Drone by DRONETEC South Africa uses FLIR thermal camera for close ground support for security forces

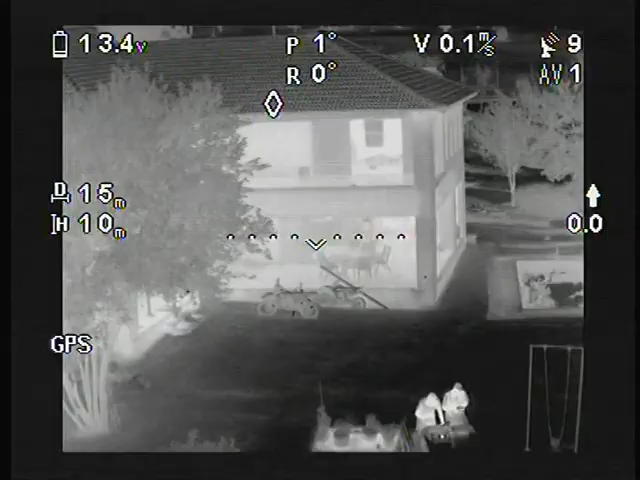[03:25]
However, thermal reveals a motorcycle and a vehicle that wouldn't have easily been noticed when only using the spotlight.
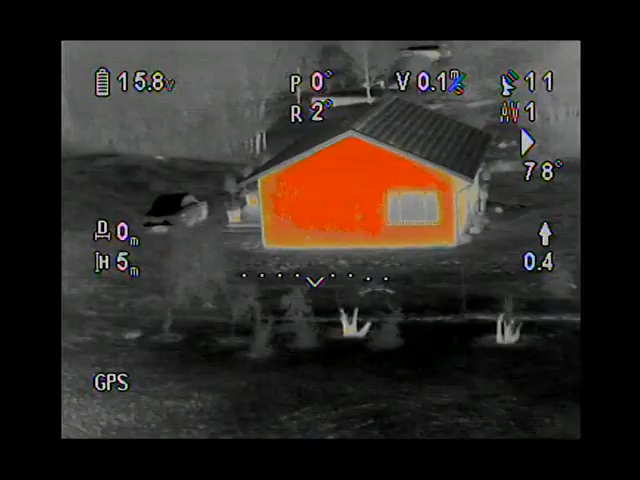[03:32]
In order to further enhance the CGS package, isothermic colours can be added to highlight warmer bodies, making detection even easier in certain circumstances.
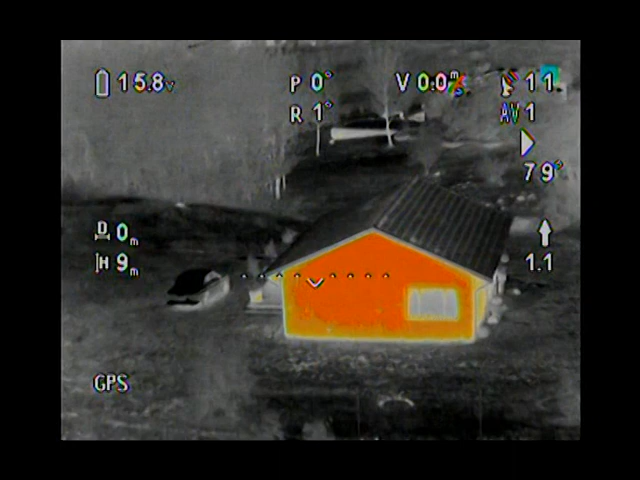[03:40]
This is particularly effective in rural
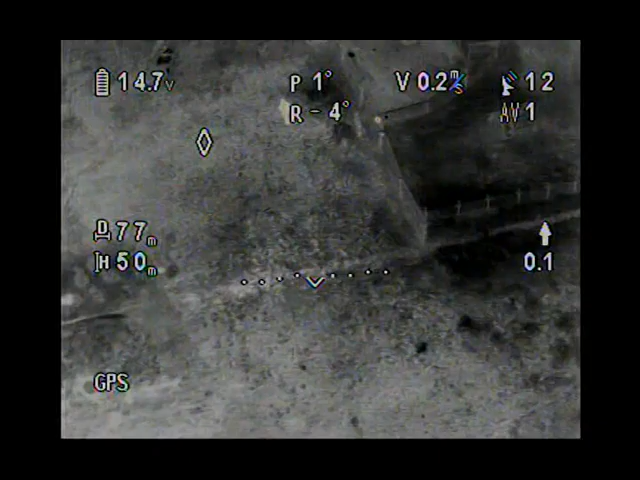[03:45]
environments where evenly low temperatures cause warm bodies to contrast well against an otherwise natural dark background.
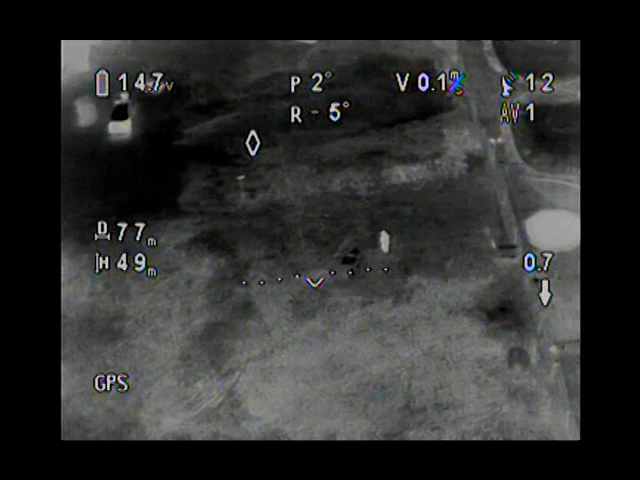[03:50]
Here, the isothermic temperature scale has been set so
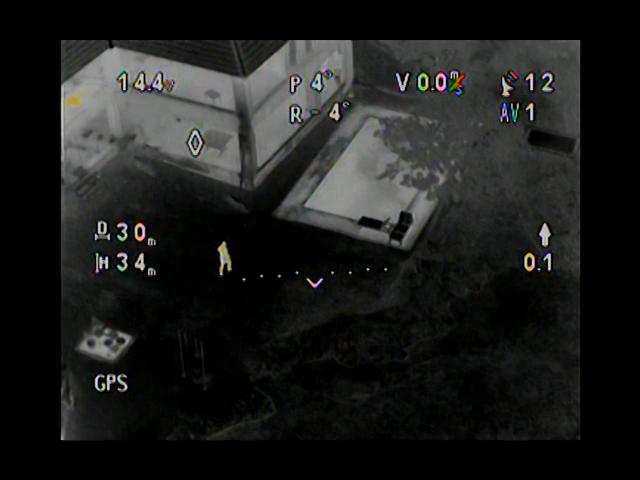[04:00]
that any subject above 26 degrees centigrade is illuminated yellow through red. As the subject moves,
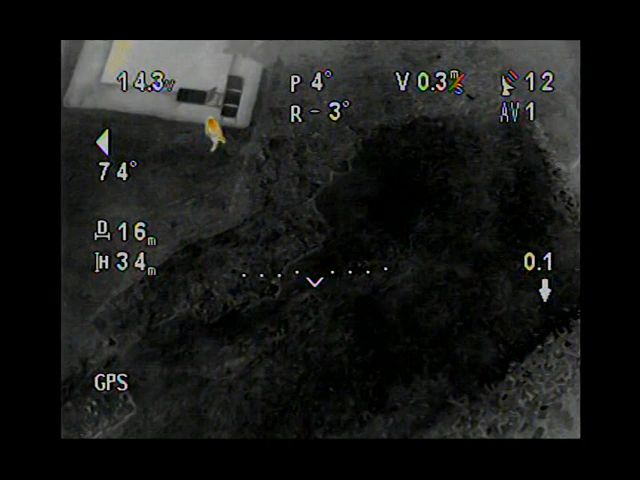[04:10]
his surface temperature or body temperature increases and so increases his thermal footprint, making him much more obvious against the black background.
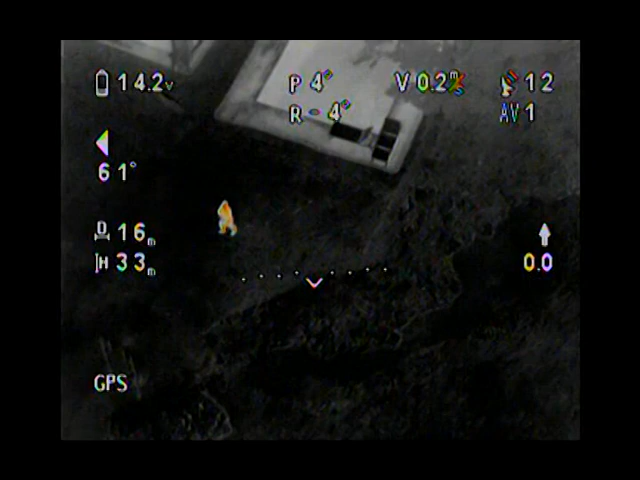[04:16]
This setting is particularly useful in
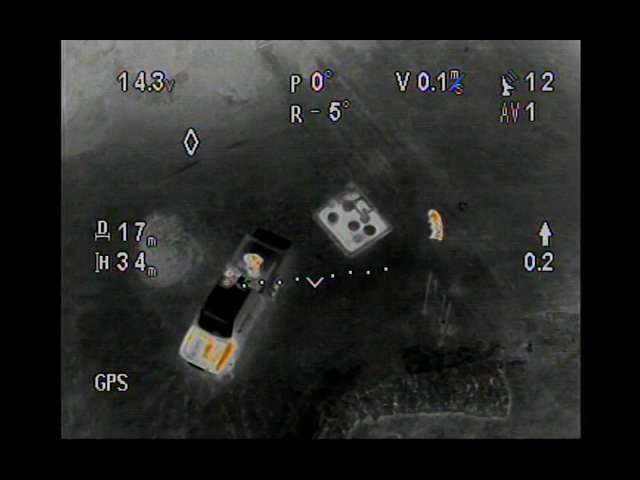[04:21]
detecting vehicles that may be running at the moment or have been used recently, especially when comparing these vehicles against other vehicles that have been parked for a while and whose temperatures are that of the ambient surroundings.